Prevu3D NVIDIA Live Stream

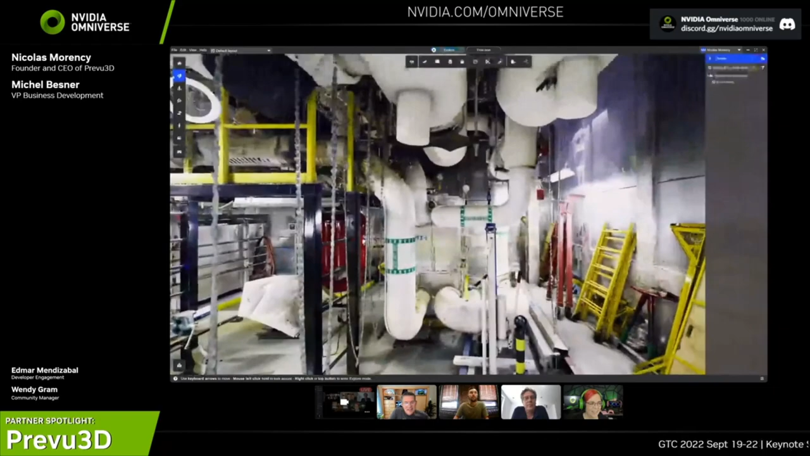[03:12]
And this environment is not like an uncomplicated room.
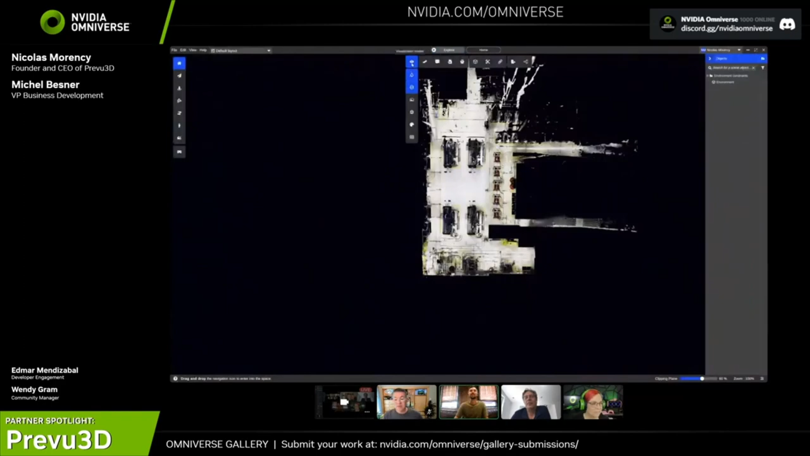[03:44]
I mean, if we look on the top view of this space, let's inspect it in the X-ray mode. If you were asked to generate this kind of drawing, it would take you a lot of time, especially if you don't work with point cloud data.
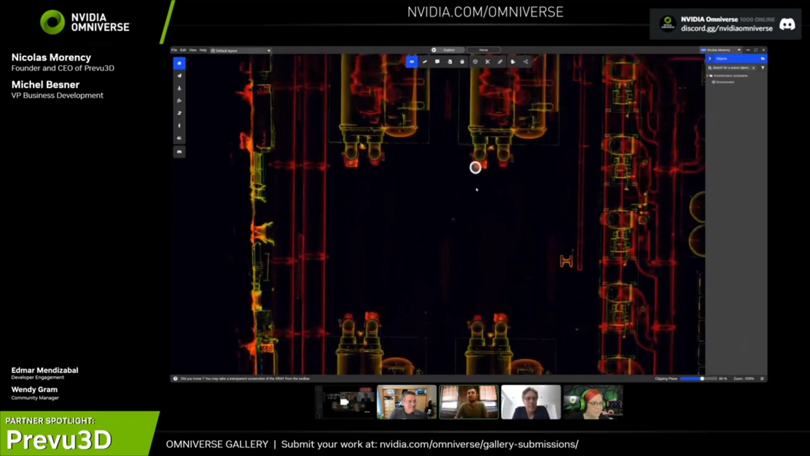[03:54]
But out of an app like ours,
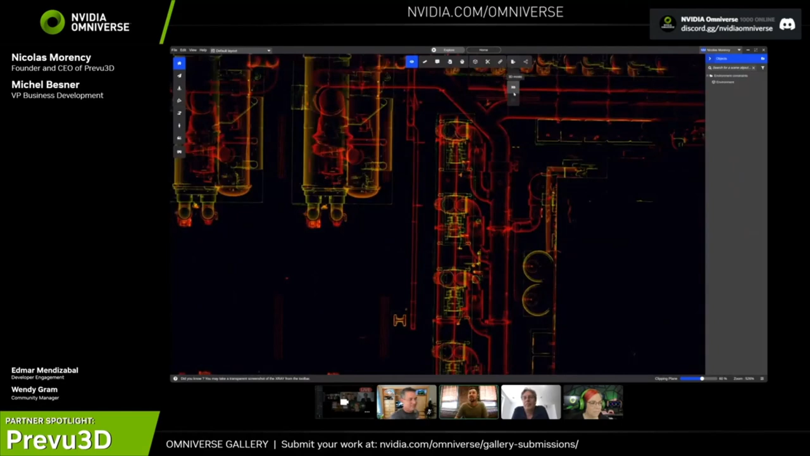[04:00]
you can just go and export this out in multiple formats to just streamline your workflow to use with this data.
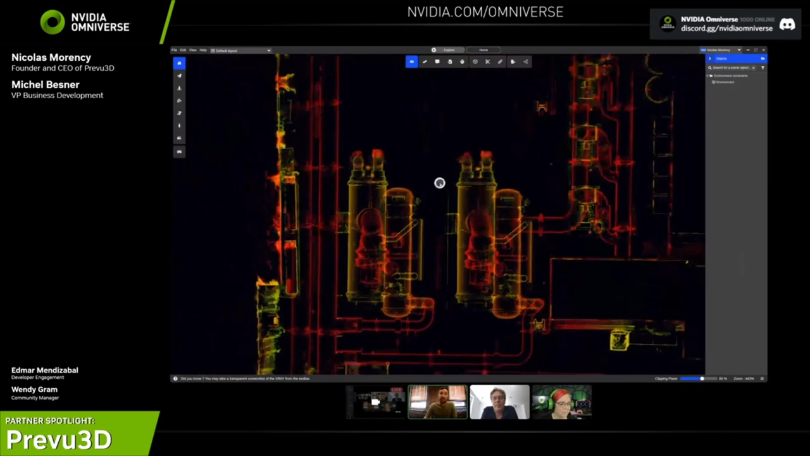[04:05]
Let's have a look at another space just so we can start to compare
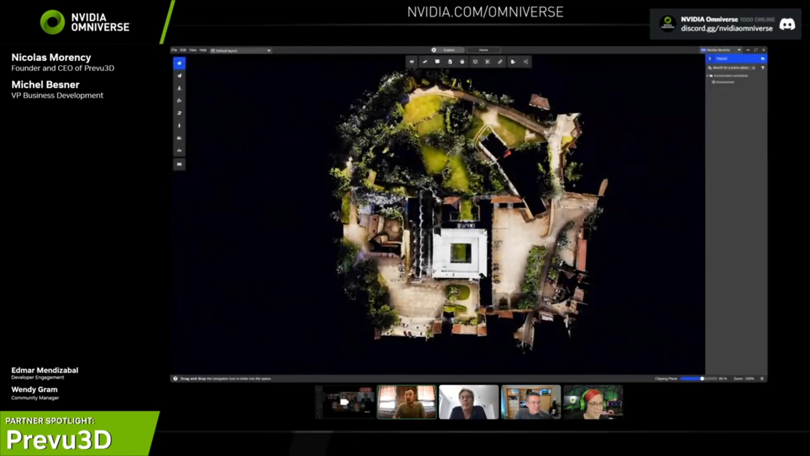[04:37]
Let me just find myself somewhere here.
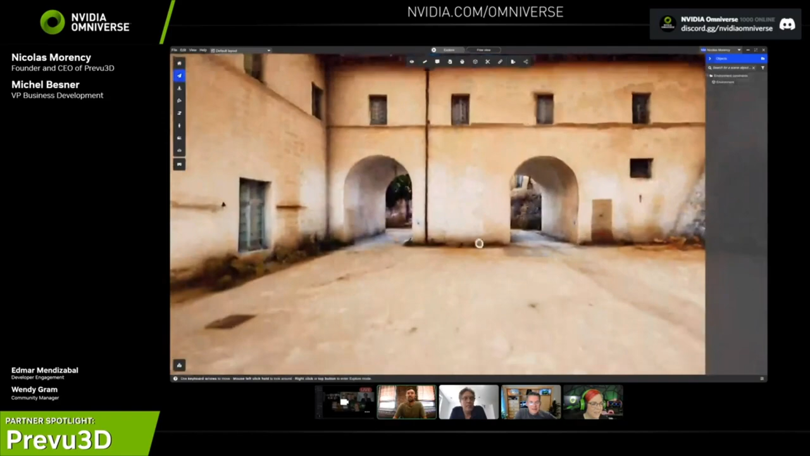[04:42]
Oh, my gosh. Let you enjoy this beautiful environment. I want to live here. Oh, I mean, my friend, Nicolas Villiotto, that brought this over and just walked through the sensor would be happy to make you a tour. His grandfather lives right next to him. Oh, yes. Yay.
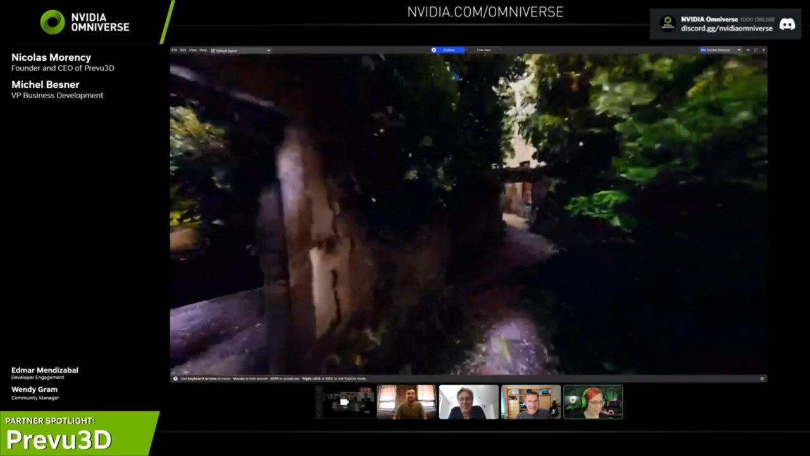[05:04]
So, just so you know, I'm watching the chat. People are blown away. The detailed environment is amazing.
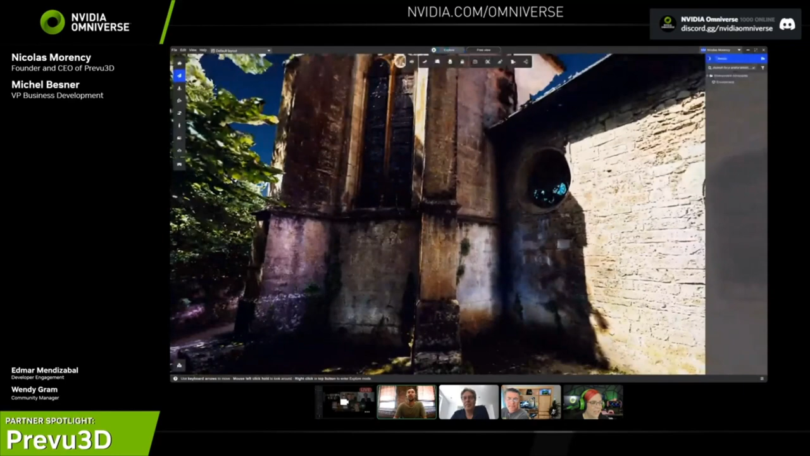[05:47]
Looking at the mesh model is important because it shows that it's not only a beautiful image, but that we actually capture a great amount of detail.
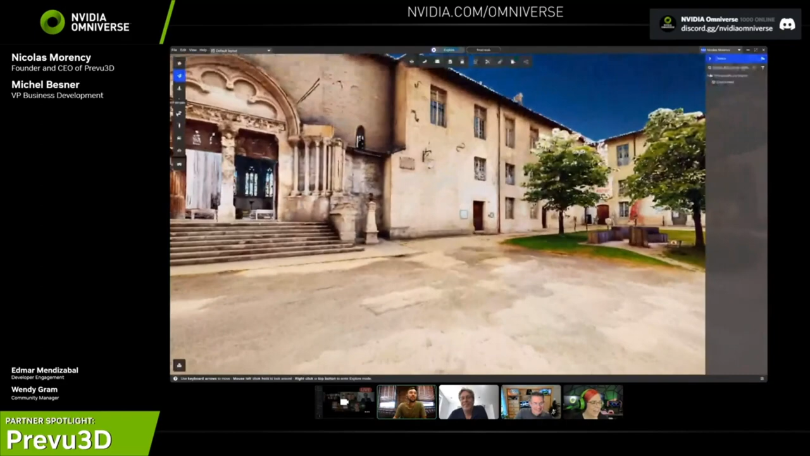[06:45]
So, absolutely. And the VR functionality in our app is already here.
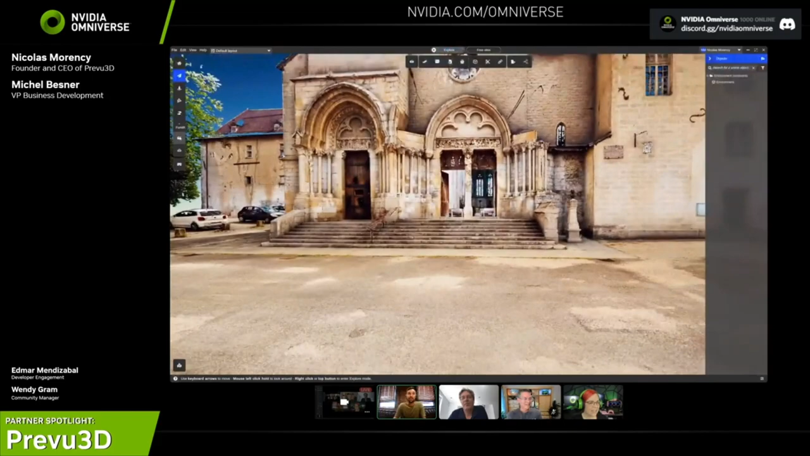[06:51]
So, you just have to connect your Tether headset and you can go ahead. And that's why we also added the support for USD so you can export assets from here and do more advanced simulations with the Omniverse.
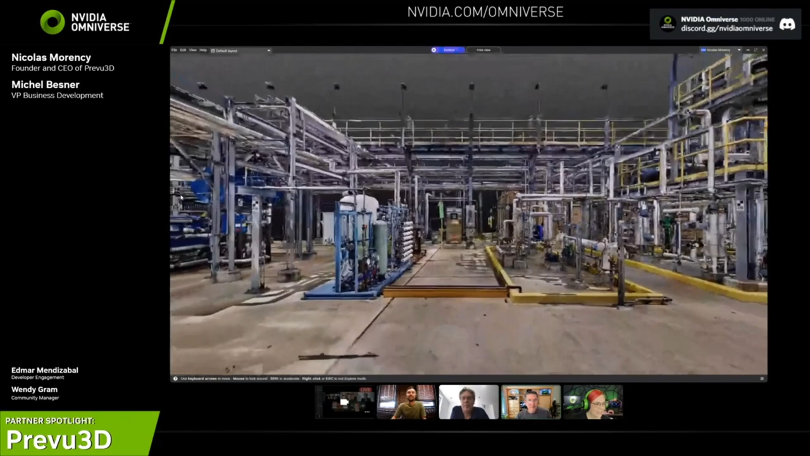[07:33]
Wow, this is crazy. So, we're looking now at the model that is captured in the oil and gas field.
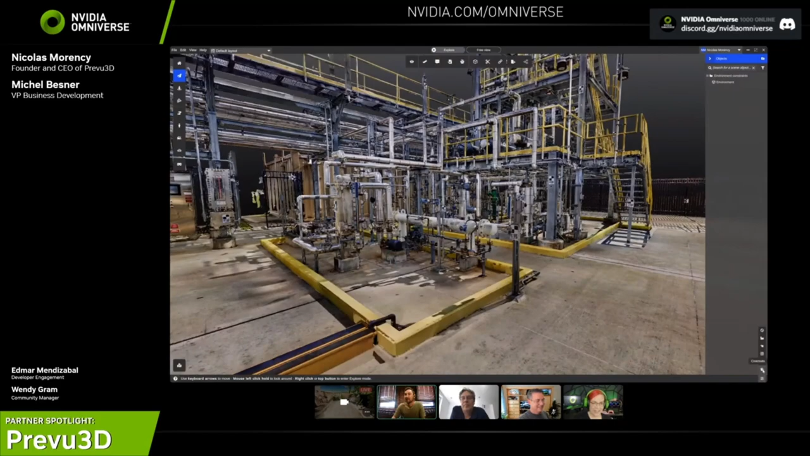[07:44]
And thanks to Andertech for giving us access to this model. In that case, we're talking Z and F sensors.
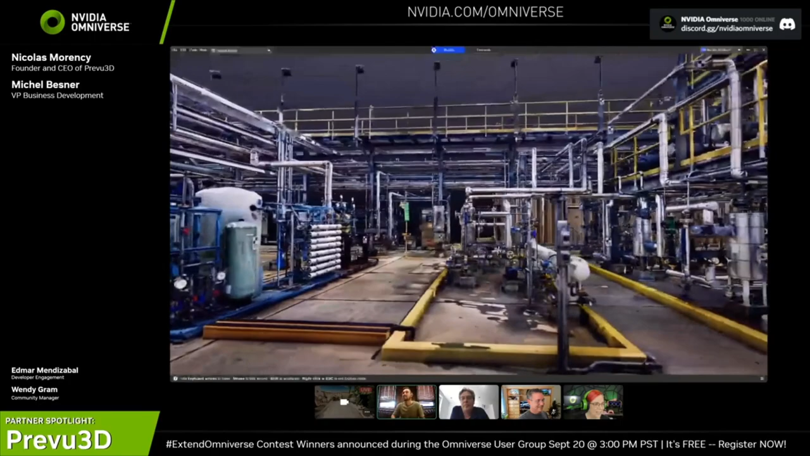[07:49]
So, again, high quality terrestrial data. You'll notice that we have really, in this case, fine elements that are well-described in the model. So,
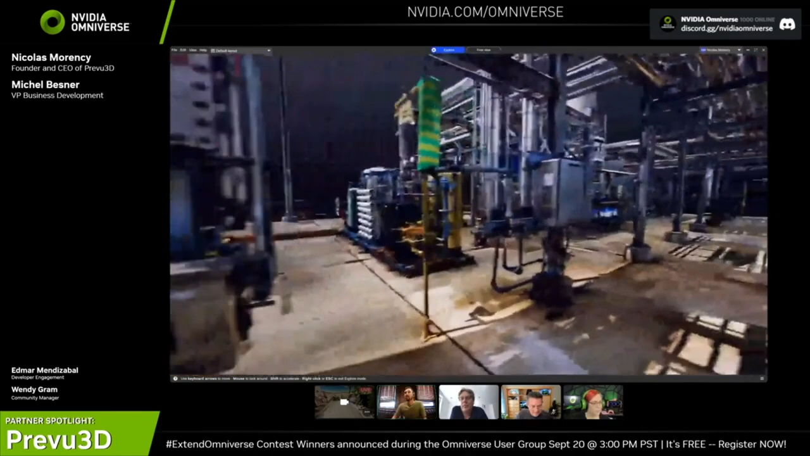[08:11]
when you're trying to really capture a site at full resolution and can't afford to spend a bit more time on site, this is a type of technology still today that is leading the market. This is kind of the quality that you will need if you want to make really advanced simulation or